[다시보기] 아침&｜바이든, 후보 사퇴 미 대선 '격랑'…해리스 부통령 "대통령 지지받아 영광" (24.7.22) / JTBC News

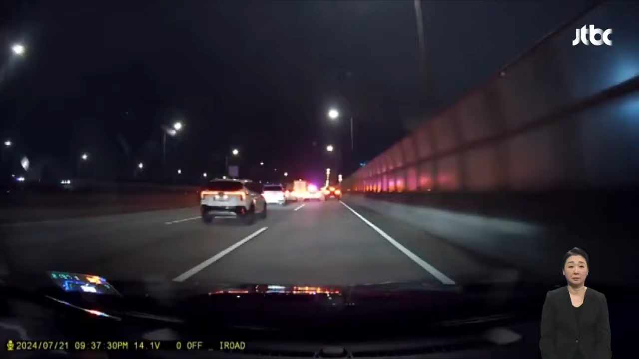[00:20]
어젯밤 서울 강남역에서 지명수배가 내려진 40대 남성이 경찰과 추격전을 벌이다 붙잡혔습니다.